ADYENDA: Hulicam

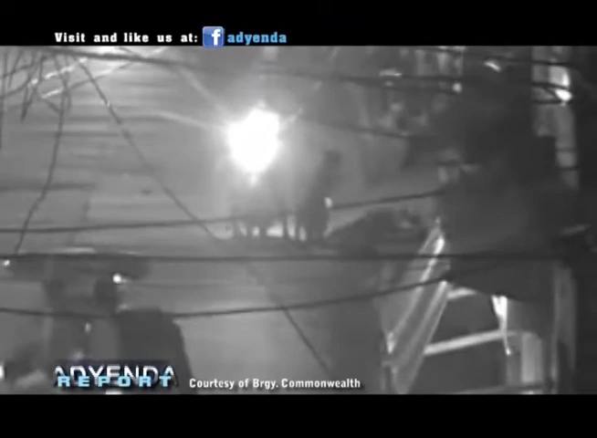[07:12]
Makikita sa CCTV ang malapitang pagbaril ng riding in tandem sa isang lalaking nakatayo sa kalye. Ilang minuto matapos nabarilin ang biktima ay mabilis na tumakas ang mga suspects.